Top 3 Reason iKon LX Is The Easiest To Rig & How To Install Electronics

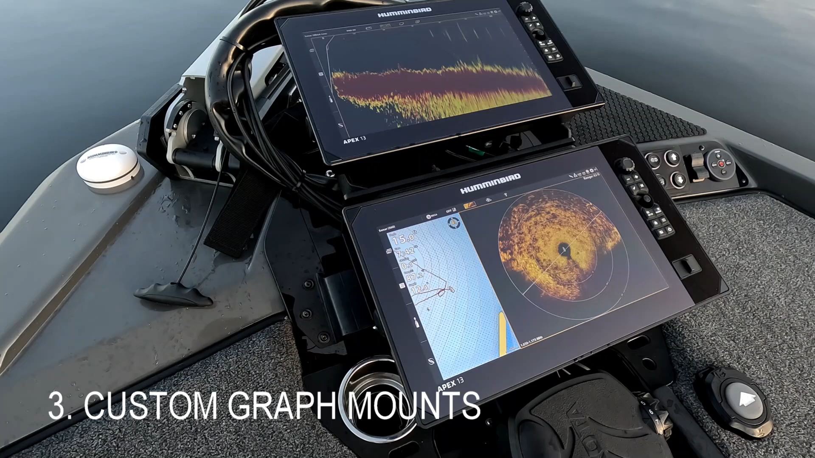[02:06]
You can get them straight from the factory. For the bow you can get single, the dual low profile like I have here, or triple mount straight from the factory.
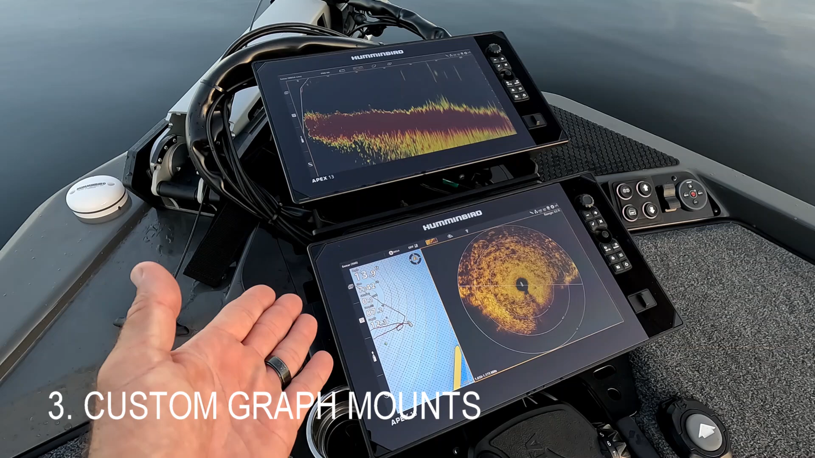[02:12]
Custom made just for the icon boat. At the console you'll see here I have a single graph mount.